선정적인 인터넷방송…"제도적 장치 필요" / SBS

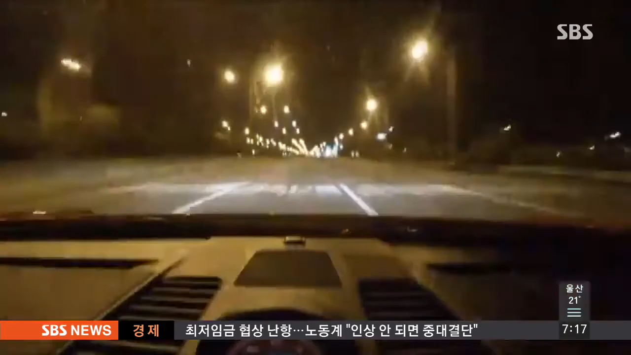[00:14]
지난달 초 한 유명 인터넷 방송을 통해 생방송된 화면입니다. 인기 인터넷 방송 진행자 김모 씨가 스포츠카를 과속으로 몰다 사고를 일으키는 장면이 인터넷을 통해 고스란히 전달됐습니다. 이렇게 더 많은 시청자를 끌어들이기 위해 선정적이고 유해한 내용을 여과 없이 내보내는 인터넷 개인 방송이 크게 늘고 있습니다.